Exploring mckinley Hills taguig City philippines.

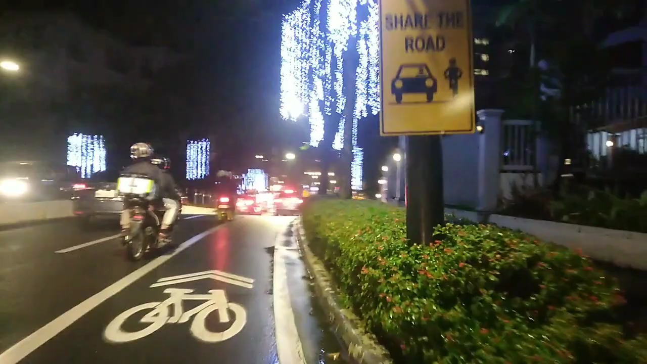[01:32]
At dito sa may area na to, may school dito ng mga Korean. At marami rin dito mga restaurant na mga kainan.
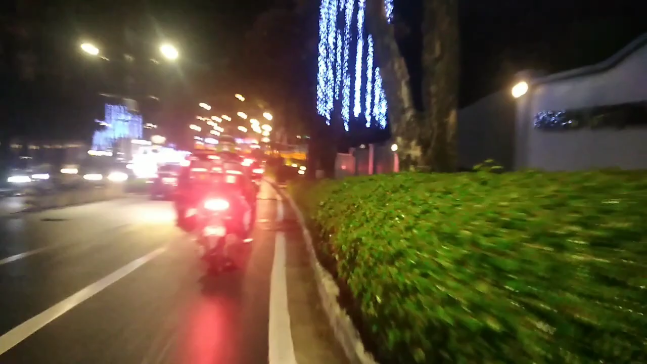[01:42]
Marami dito dyan sa may area na yan, sa baba na konti. Daming mga kainan dyan. Ayun, dito tayo. At enjoy nyo mga kabayan.
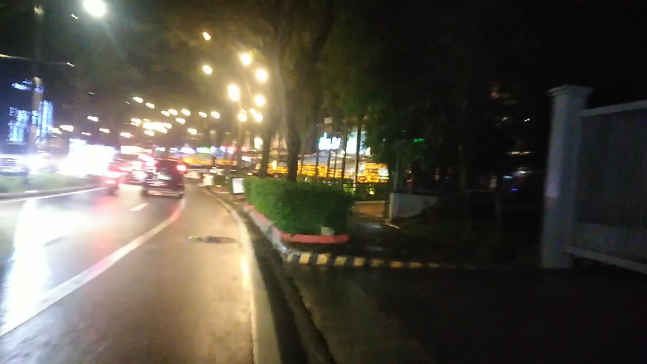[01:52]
Tatapso yung panunod ng ating vlog for ngayong gabi. So, dito tayo ngayon sa may Makinhills Hills. Yan, dito sa may area na to, marami dito mga kainan. Ayun, no, napakaganda ng mga pailaw nila. Halos paras lang ang disenyo, nandun sa may Makinhills Ways.
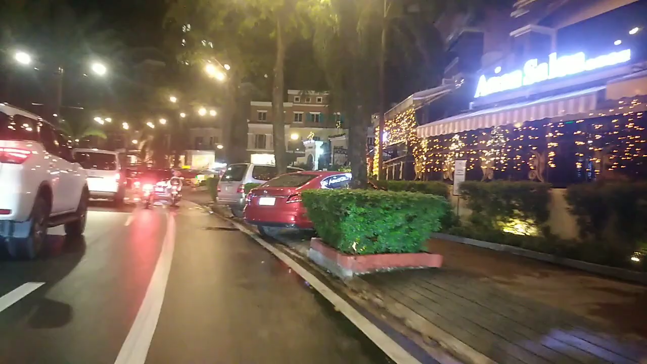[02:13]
Paras din yung ilaw nila, mga puti. At dito naman sa loob na to, andito ang mga condominium.
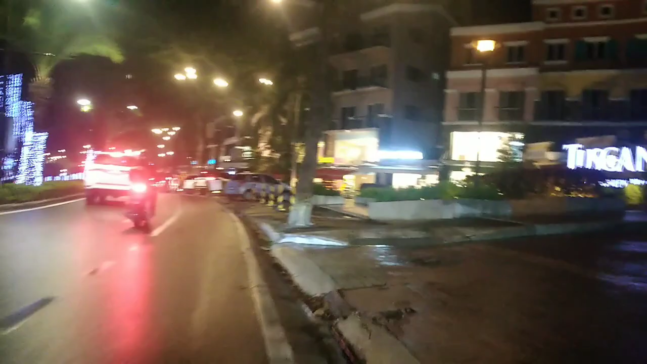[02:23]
Yeah. Sana na-enjoy nyo mga kababayan ng ikot-ikot natin dito sa loob ng Makinhills Hills.
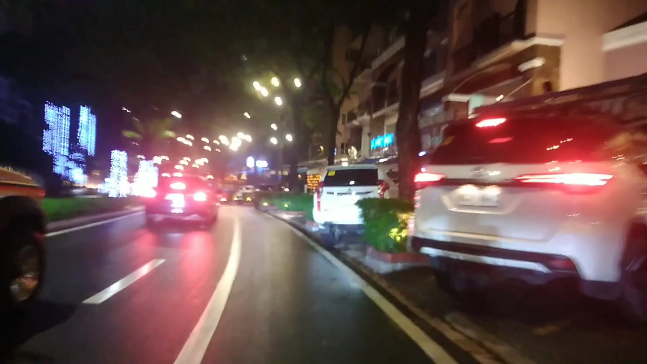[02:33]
Iikotin natin to doon hanggang doon sa dulo. Ngayong gabi at out tayo, diretso na tayo sa may Makinhills Hills. Doon tayo lalabas mamaya. Ayun, ganda. Wow. Ang ganda kung sana nakikita nyo yung mga
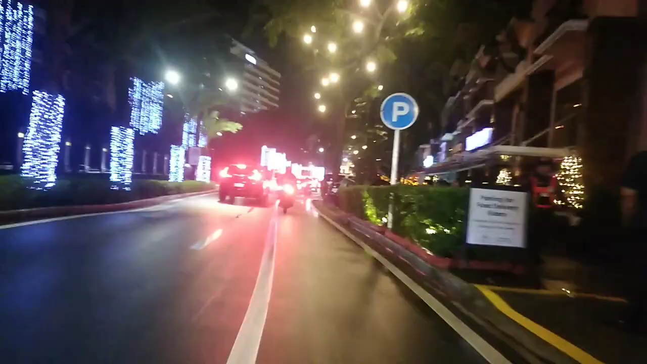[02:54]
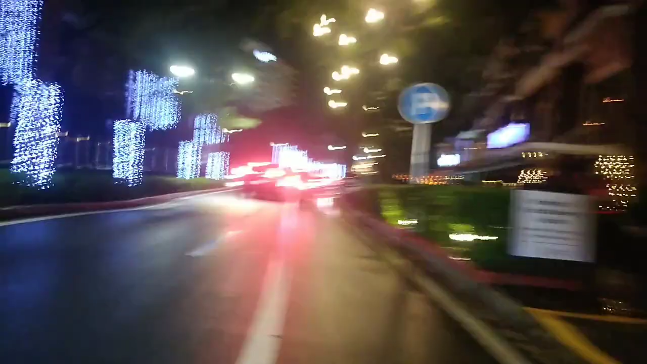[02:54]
dekorasyon ng daan yun. Ano? Ang daming tao sa mga restaurant dito. Yun. Andito na tayo sa may Makinhills Grand Canal, sa may Grand Canal na. So hindi tayo makapasok dyan. Sana magkakit tayo. Wala lang tayo mapaparkingan ng bike. Pero titingnan ko kung mayroon tayong mapaparkingan ng bike. Ha?
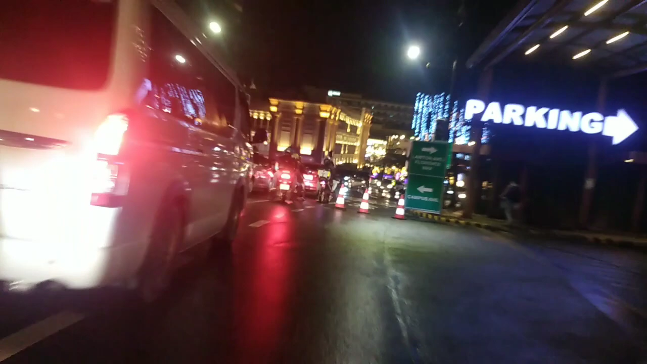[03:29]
Mapapasok tayo dyan sa loob. Mayroon tayong mapapag-iwanan ng ating bike.